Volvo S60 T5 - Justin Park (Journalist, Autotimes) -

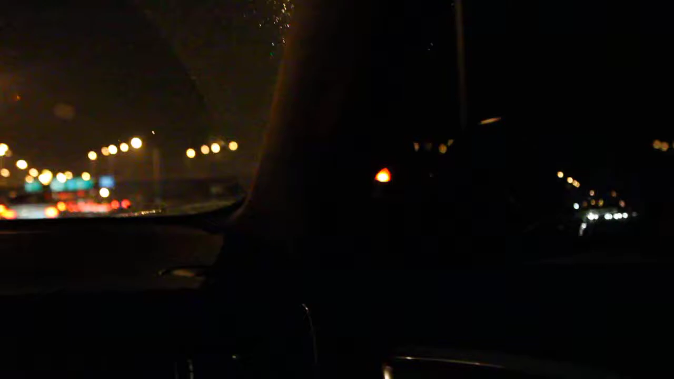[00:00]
네, 이 차 그리고 볼보 화면은 원래 블리스 기능이 핵심입니다. 사각지대 안내 시스템이라고 간단히 설명드릴 수 있겠습니다. 그래서 사이드미러 아래에 있는 카메라가 뒤에 따라오는 사각지대에 있는 그런 차를 감지를 하게 되죠. 그래서 그 사각지대를 안내해주는 그런 시스템인데 자, 이 왼쪽을 한번 보시죠.
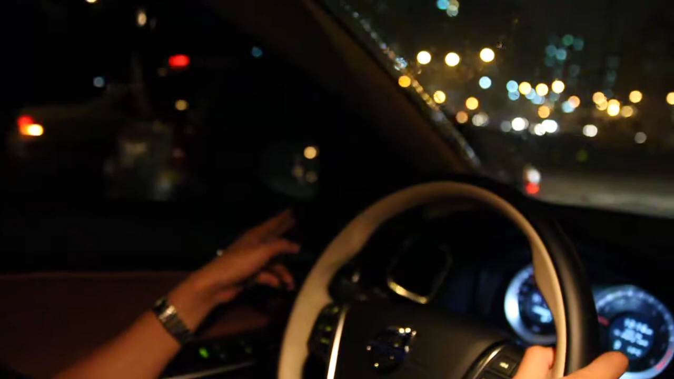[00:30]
이제 차가 사각지대에 위치하게 되면 이렇게 이 램프를 통해서 경고를 해줍니다. 사각지대에 차가 있으니까 조심해라 라고 알려주는 것이죠. 그래서 이 기능은 왼쪽이나 오른쪽 차선 변경을 할 때 굉장히 유용합니다. 오토바이라든지 다른 차가 숨어있을 때 그걸
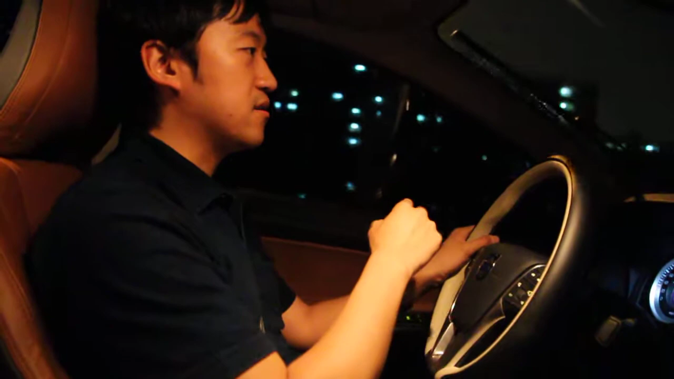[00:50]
미처 발견하지 못하는 경우가 있는데 이 블리스 기능을 통해서 그 사각지대를 충분히 커버할 수 있게 되는 것이죠. 그리고 이 블리스 기능 같은 경우는 한 가지 조심하셔야 될 게 사람이 보지 못하는 것은 이 블리스 카메라도 인식을 못합니다.
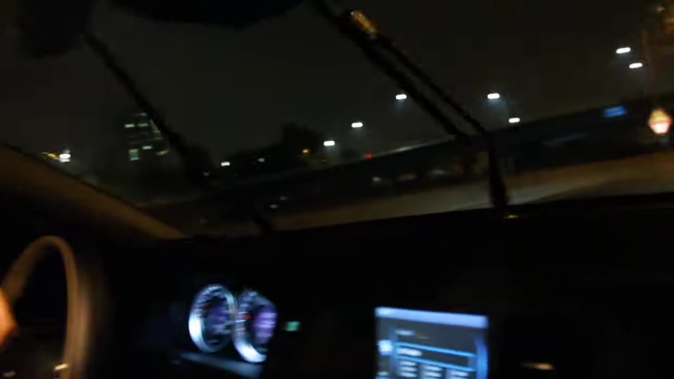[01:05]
밤에 라이트를 끄고 오는 차는 볼 수가 없게 되는 거죠. 사람이 못 보는 걸 이것도 볼 수가 없습니다.